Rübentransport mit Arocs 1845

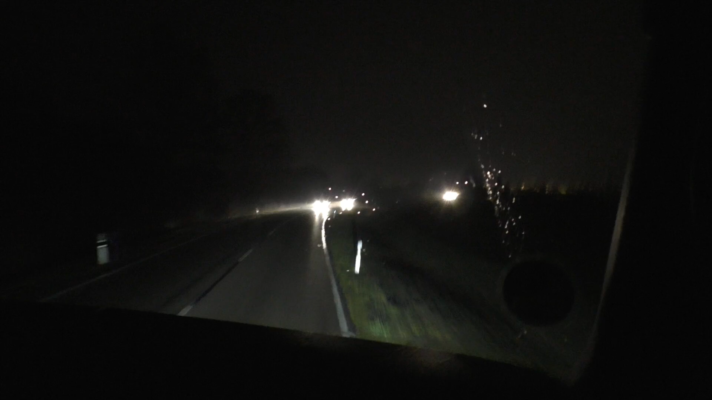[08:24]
Links, okay. Aber ein Stück drin, da weiß ich nicht, ob es von außen ist. Sind jetzt nämlich hier schon wieder auf dem Weg zum Laden, nicht zur Ladestelle, Überladestelle, wie auch immer.
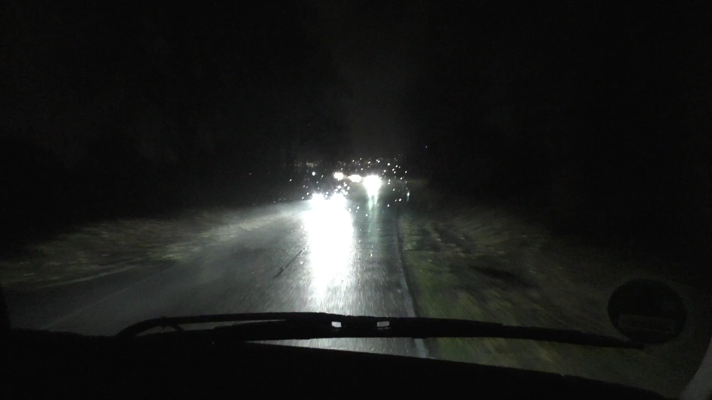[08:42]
So im Dunkeln ist halt schon ein bisschen scheiße, gell? Ja, im so, Dunkeln, wenn man da die Feldwegabfahrt sieht. Die richtige Feldwegabfahrt finden, ist immer die Kunst. Vor allem, weil mein GPS-Punkt immer ein bisschen hinterher ist. Aber das sieht doch so aus, oder? Ah, ne. Doch, da steht schon.